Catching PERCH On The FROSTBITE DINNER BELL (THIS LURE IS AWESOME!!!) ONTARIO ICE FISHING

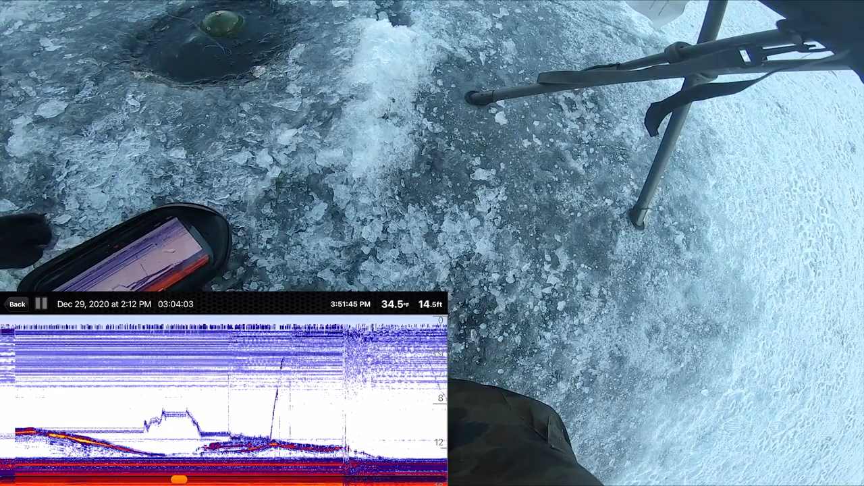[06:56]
On screen: depth 14.5 ft, water 34.5°F
Oh, fish coming up already. Oh, missed him.
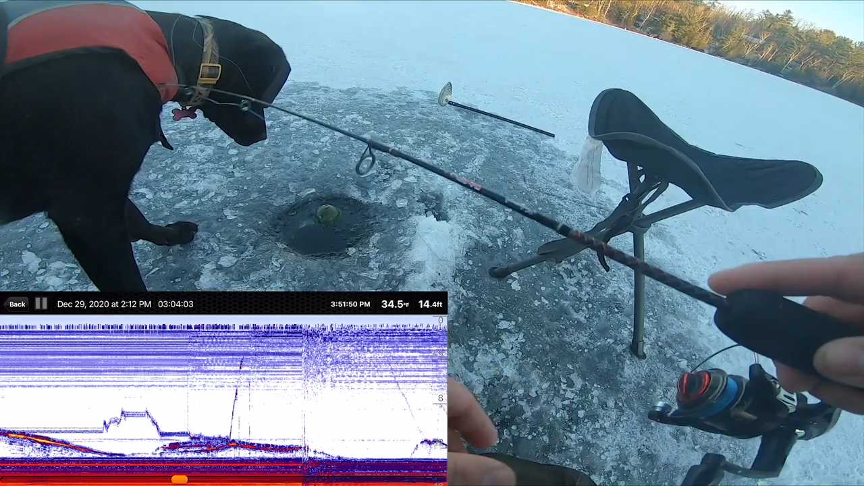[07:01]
On screen: depth 14.4 ft, water 34.5°F
Maggie's here. Ooh, missed him again. I'm getting too, oh, Maggie, watch out. I'm getting too excited. I'm just gonna dead stick it.
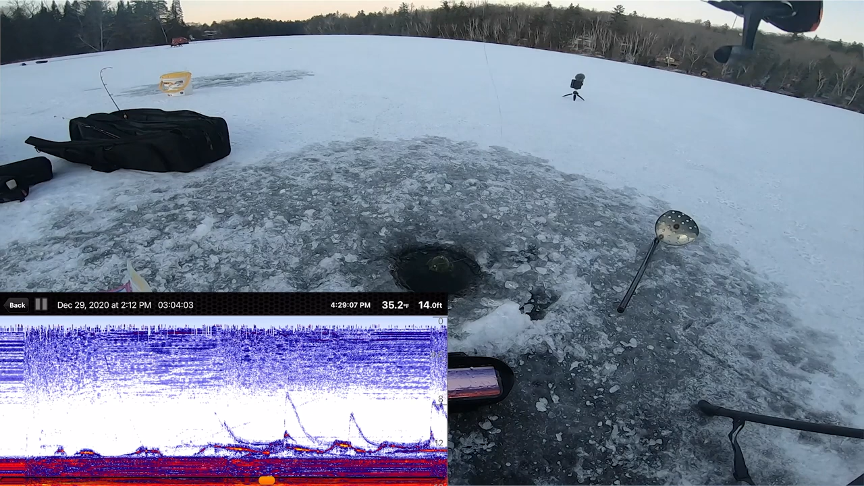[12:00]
On screen: depth 14.0 ft, water 35.2°F
Oh, I gotta stop sending the hook so hard. There we go. Lighter hook set. Perch. Like, I'm not putting anything on this, guys.
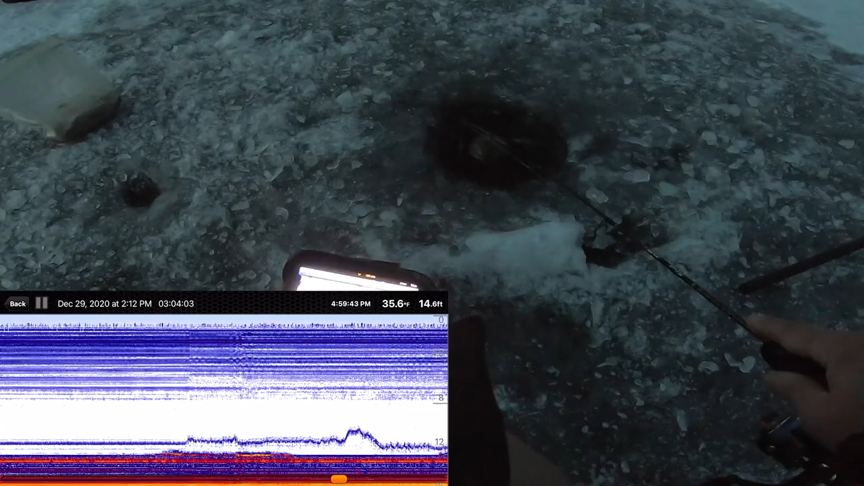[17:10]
On screen: depth 14.6 ft, water 35.6°F
Because after that, really, I haven't seen two. Oh. I'm marking. That's good. Yeah? Oh, yeah.
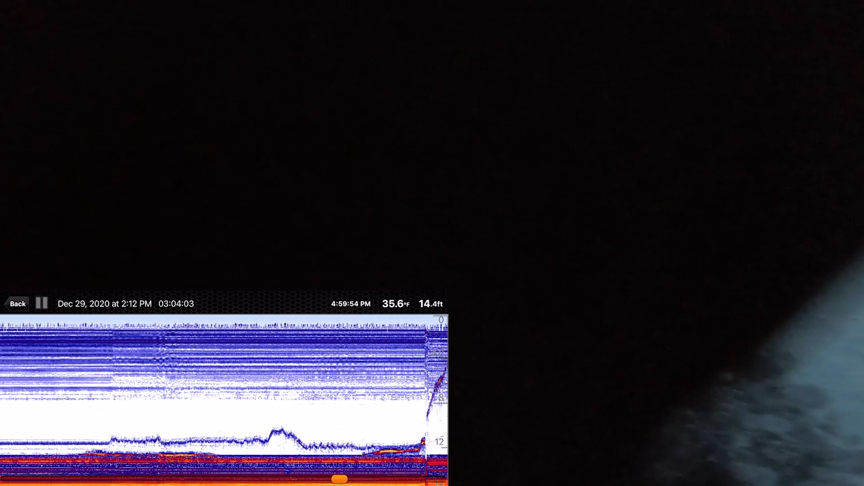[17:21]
On screen: depth 14.4 ft, water 35.6°F
Oh, I'm freezing up. That's a good. Oh, I lost him. That was a walleye. Yeah.